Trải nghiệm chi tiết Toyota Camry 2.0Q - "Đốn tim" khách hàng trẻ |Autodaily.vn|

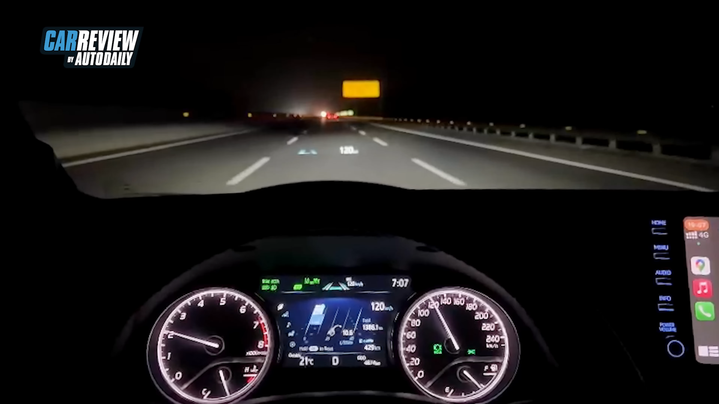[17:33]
Với điều kiện ánh sáng trời tối Để thử Đèn pha tự động thông minh Ở trên chiếc xe này Khi chúng ta đi vào những cái Đoạn không có sự hỗ trợ Của đèn đường Thì xe sẽ chủ động Bật chuyển từ chế độ cốt Lên chế độ pha Để giúp các bạn Nhìn xa hơn Đi an toàn hơn Còn khi bắt đầu Vào những đoạn đường Có sự hỗ trợ Của đèn đường Thì xe sẽ chủ động Hạ chuyển từ pha xuống cốt Hoặc trong trường hợp
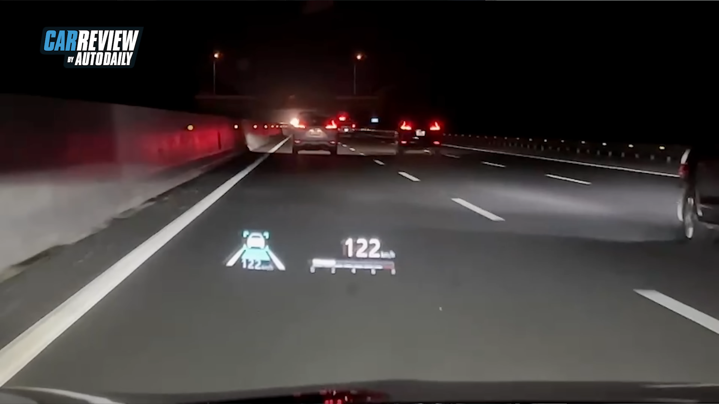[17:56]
Ngập các xe Ngược chiều Đó sẽ chủ động Hạ từ pha xuống cốt Để đảm bảo an toàn Cho những cái phương tiện đối diện